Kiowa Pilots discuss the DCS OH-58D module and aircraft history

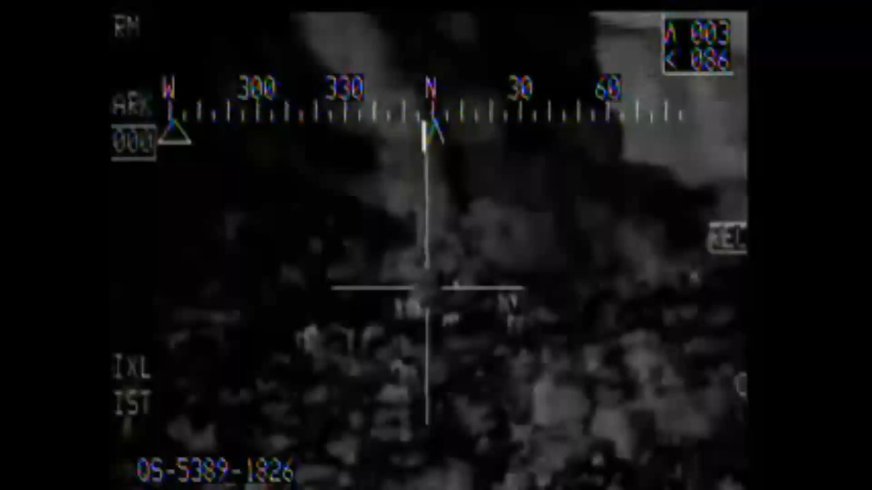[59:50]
even then were already antiquated right the site oh yeah which was cutting edge technology when it was fielded in the late 80s um you you know as you went through the history you mentioned hey there's comanche is coming down the line and so the army always looked at the 58 as an interim right it never got it never got the budgetary support for